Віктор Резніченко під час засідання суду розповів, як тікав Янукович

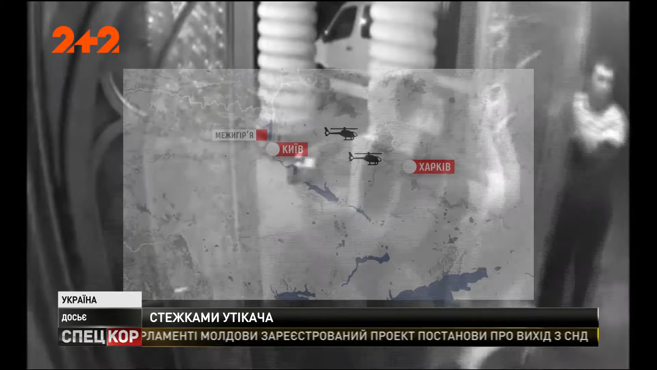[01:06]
О 10-ті вечора 21-го він з охоронною двома гелікоптерами вилітає з Межгір'я до Харкова і дає інтерв'ю.